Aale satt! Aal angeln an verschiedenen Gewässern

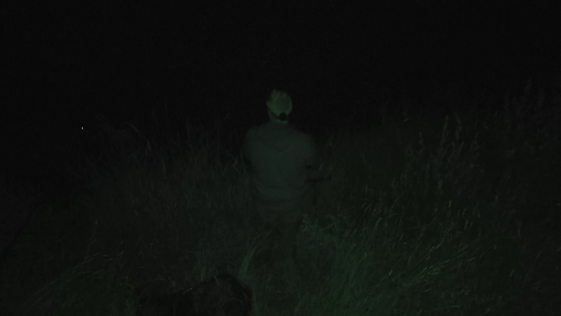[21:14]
Der hängt. Ach, schöner Aal. Ich fasse es nicht.
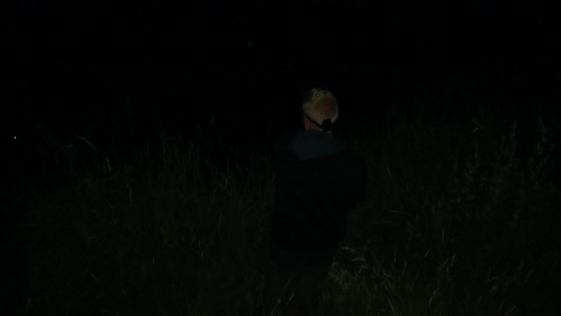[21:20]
Na, schöner Aal ist übertrieben,
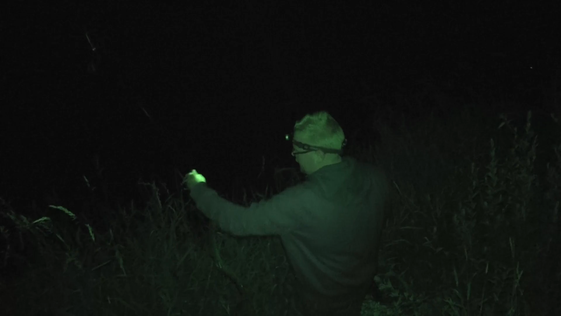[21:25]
aber der erste vernünftige Aal mit Live-Biss.